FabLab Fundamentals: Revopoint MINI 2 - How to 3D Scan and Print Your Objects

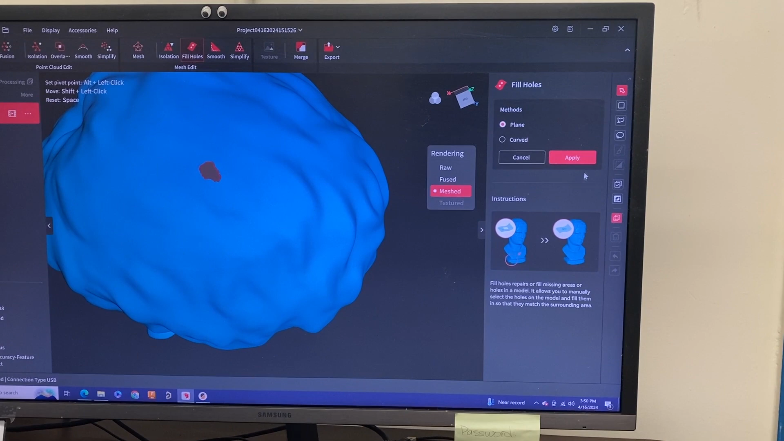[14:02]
And then once you selected your holes, you can hit apply here. And that should fill all your holes in. There you go. All the holes are filled in.
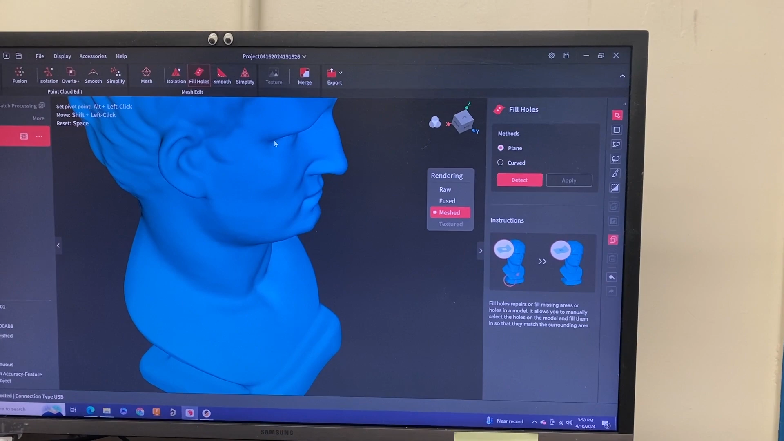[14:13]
So with your defects out of the way, and if you get any other defects, that's what all these different options are for. The point cloud is mainly that the entire model as nodes. And then the mesh is how it looks right now. So nice and smooth.
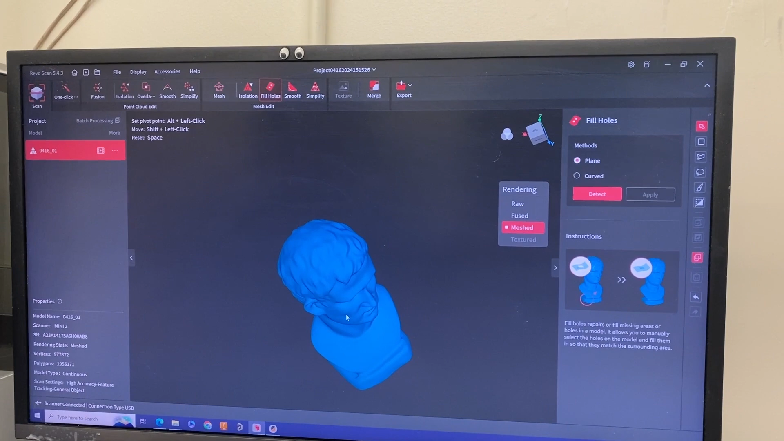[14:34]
So you can click all around and you can smooth it out, simplify it, fill the holes, isolate certain parts.
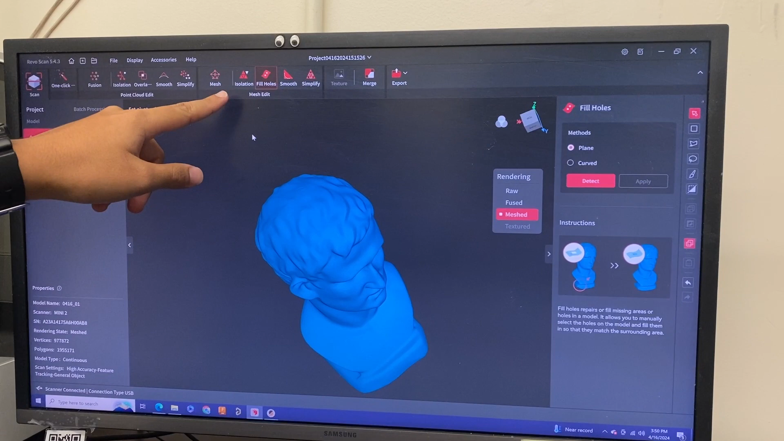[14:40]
This isolation feature is mainly if you need to cut out your hand. So if your hand got somehow connected to the mesh, you could hit this isolation feature,
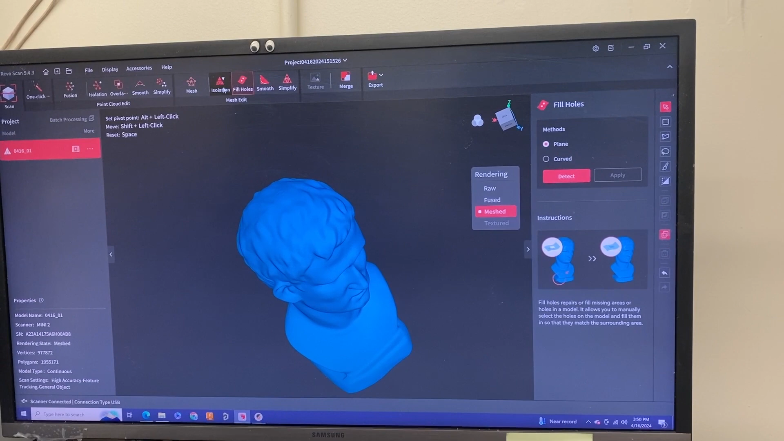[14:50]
and then you could select your hand and delete it out of the model. So now with everything is all fixed up, you can hit export.